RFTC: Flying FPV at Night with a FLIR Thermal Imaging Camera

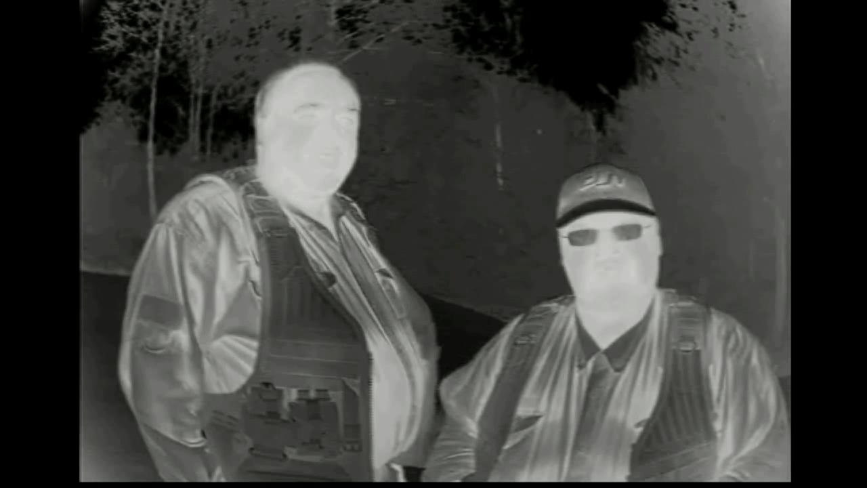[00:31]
Instead of visible light, the FLIR sees heat radiated from different objects and translates those differences into images like this. For this video, we're going to mount the FLIR on RQ-CX3 Raven and fly around a local park after dark to demonstrate how effectively it functions as a night vision system. Do you think anyone's going to report a UFO sighting? I don't know, let's find out. Here we are getting airborne using the FLIR as our primary FPV camera.
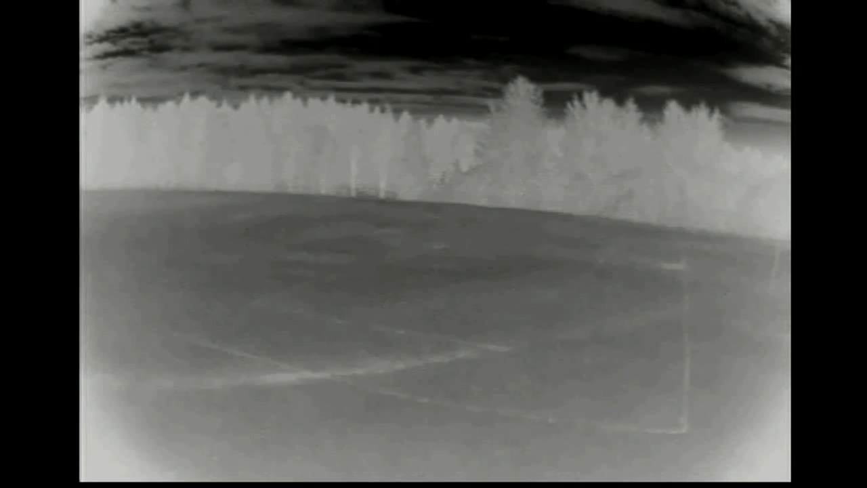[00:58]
As you can see, things look different when you're seeing them as emitted heat signatures rather than reflected visible light.
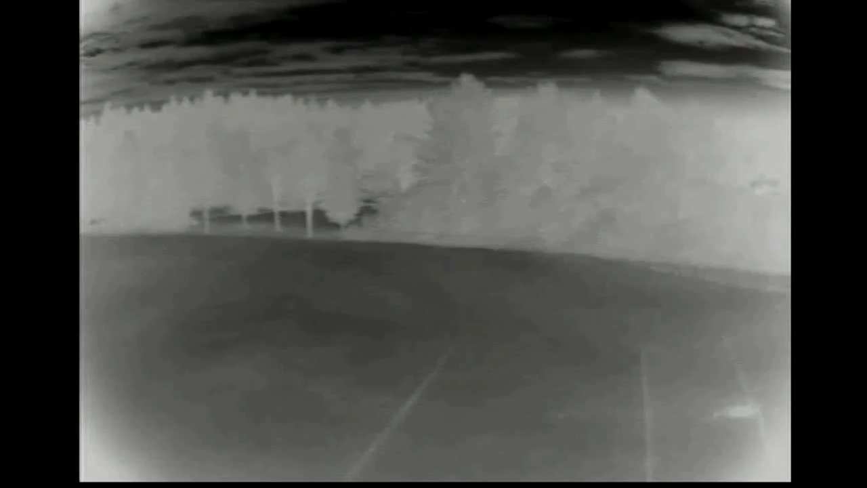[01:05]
Before I tried it, I was worried that it would be too disorienting to fly
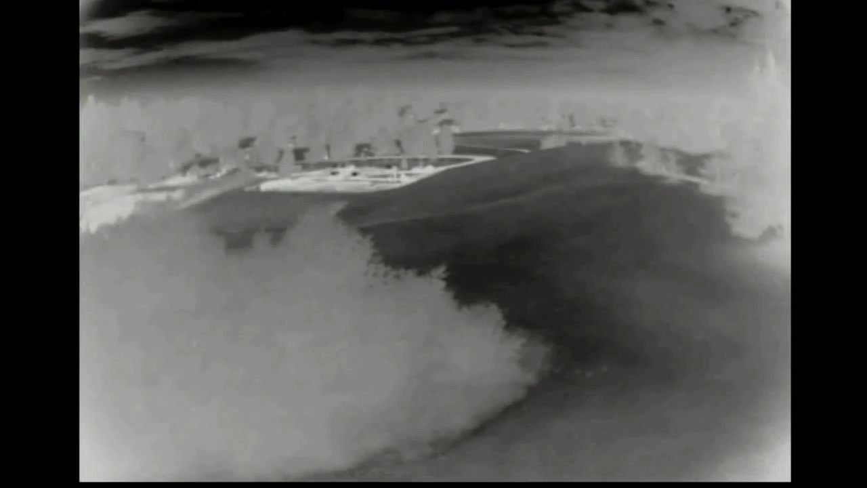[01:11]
FPV using a thermal imager because of the whole bizarro world quality it has to it. The sky is black, day or night, and so is the ground for the most part. But people and things that absorb heat, like asphalt and concrete, glow white.
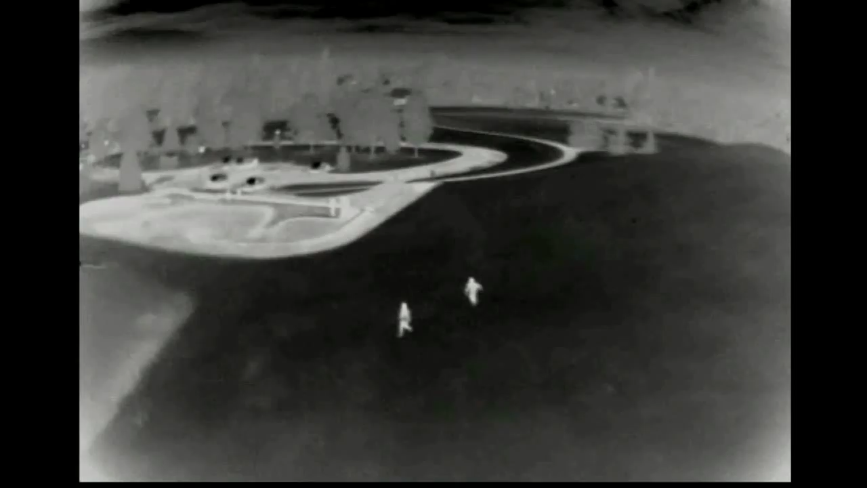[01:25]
To my surprise, you get used to it almost immediately.
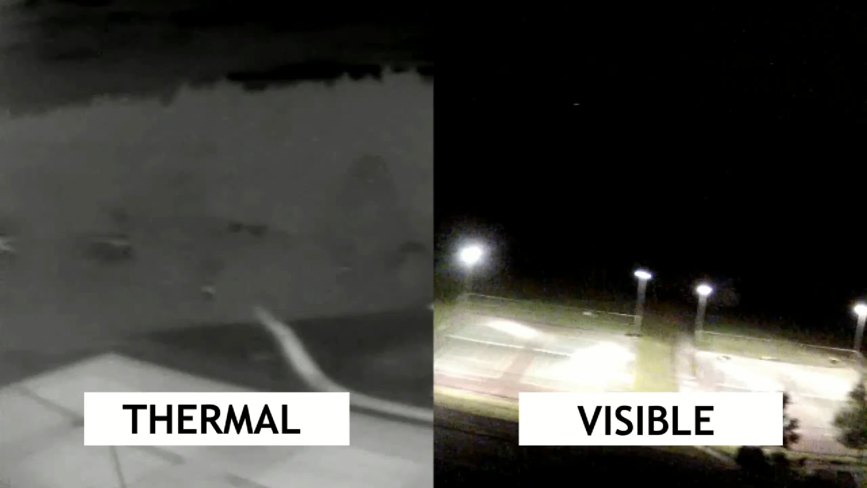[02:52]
As you can see, it really was dark outside, and it wouldn't have been safe to fly without the thermal imager.
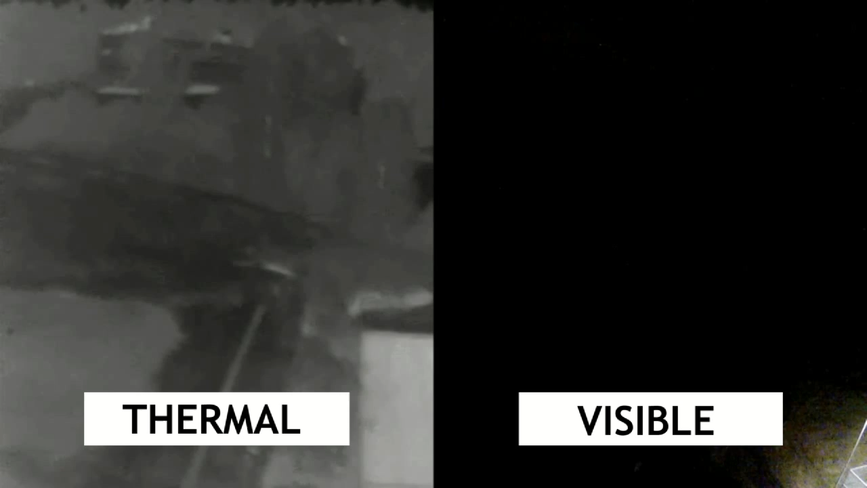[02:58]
This also gives us an opportunity to point out how visible light sources don't show up on the FLIR, unless they also generate heat.
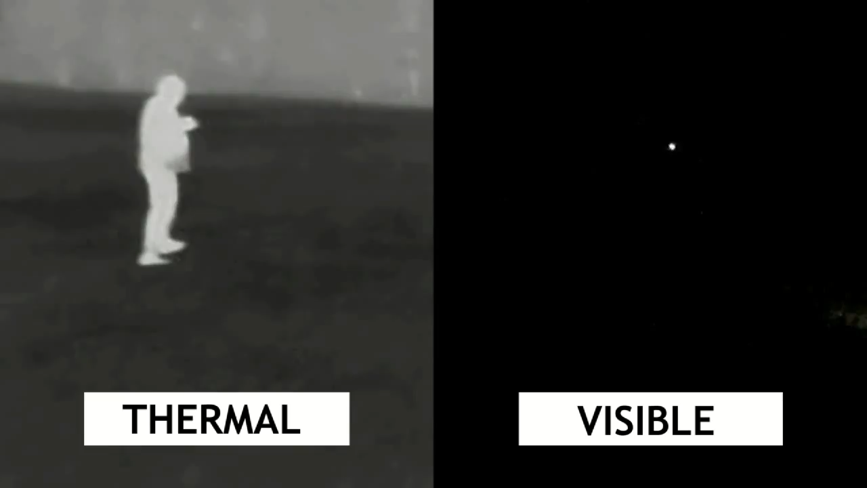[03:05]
Here, you can see me walking across a field. Then, I turn around and point a flashlight at Raven.